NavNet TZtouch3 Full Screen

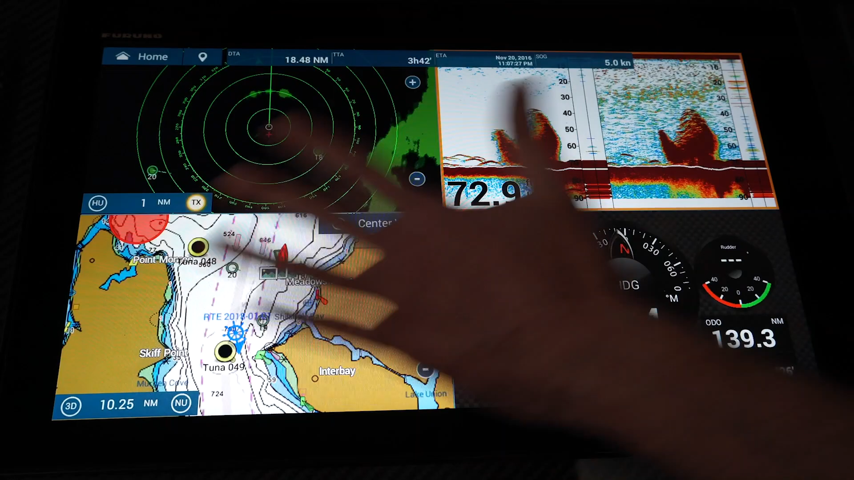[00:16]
Let's say I see some good fish targets and I want to take a closer look. Now instead of having to change the page, I can just simply double tap on the screen and go right to my full screen sounder.
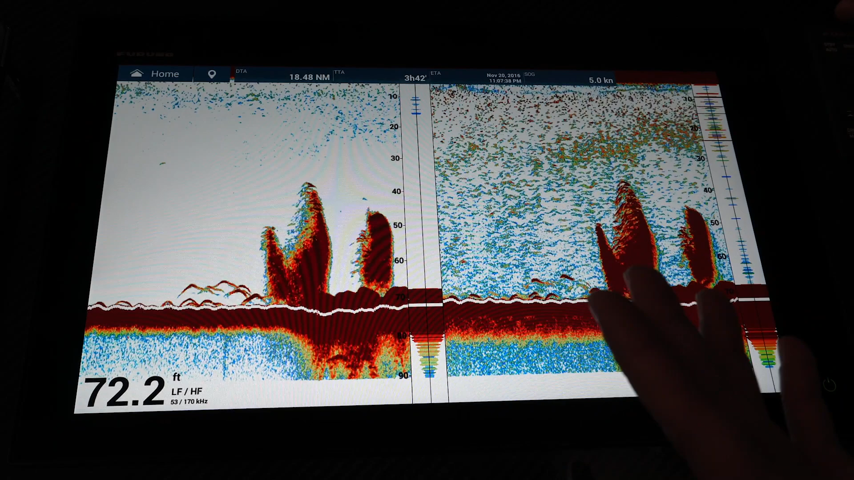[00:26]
On screen: depth 72.2 ft
I can actually go down there, add a new point to mark those fish,
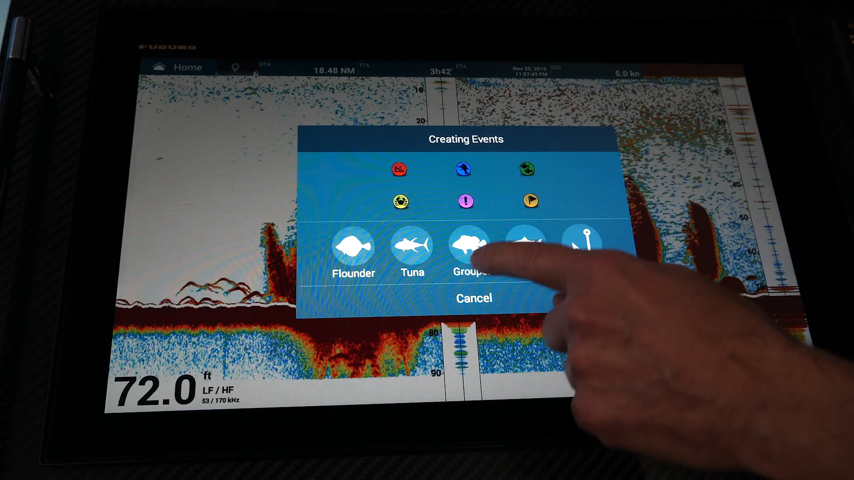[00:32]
On screen: depth 72.0 ft
pick my fish I'm fishing for, save it, and then go right back to my quad screen.
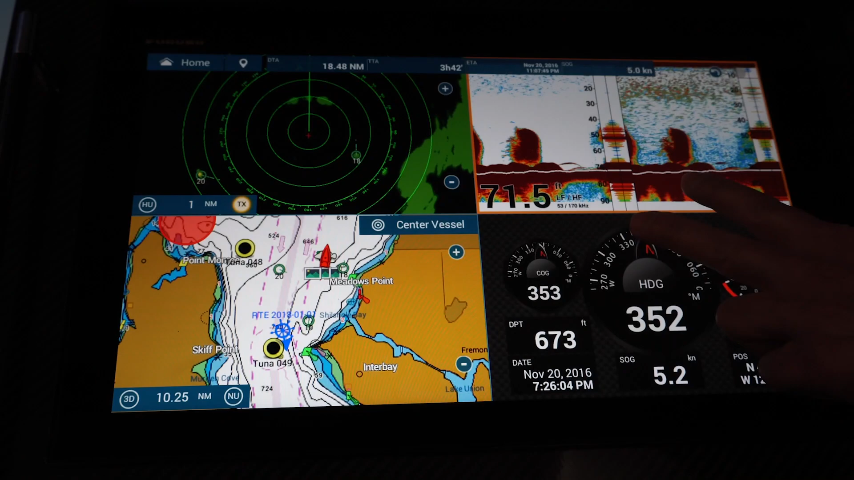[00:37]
Just a couple taps on the screen gets me right to what I want to do.
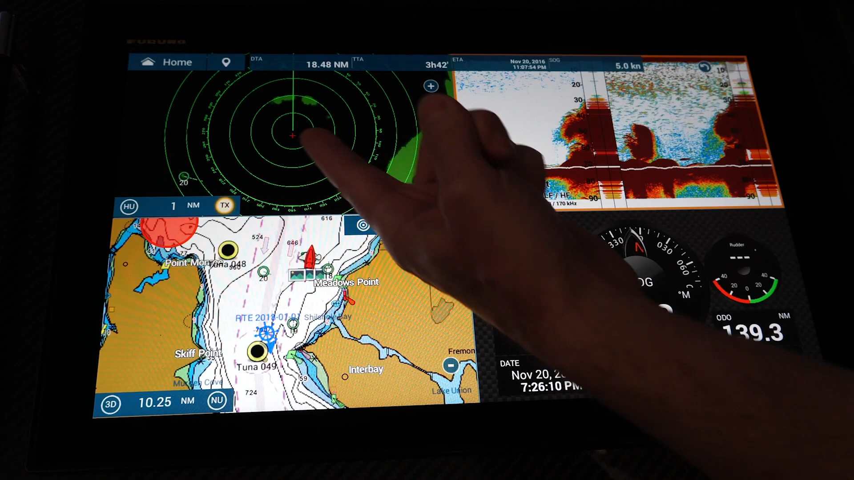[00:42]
If I'm coming in and I see that there's some potential radar targets I want to take a closer look at, I can do the same thing on this screen right over here.
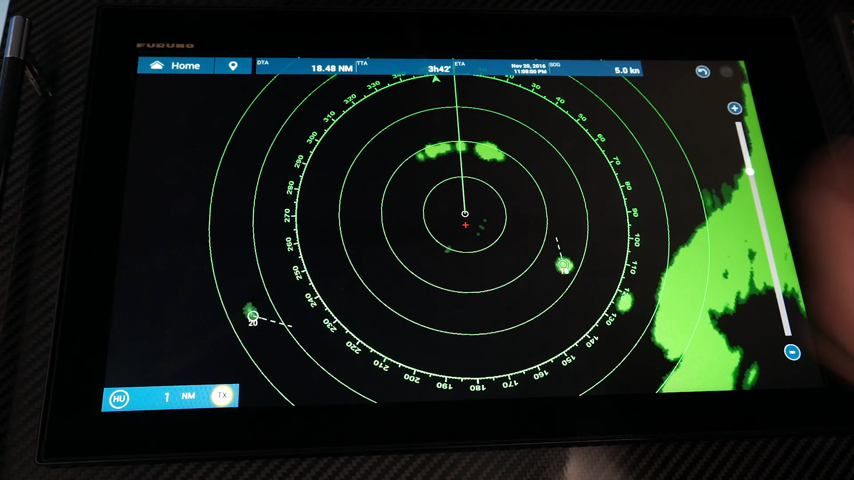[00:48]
Go right into the radar screen, take a closer look, finish up, and go right back out to my quad screen.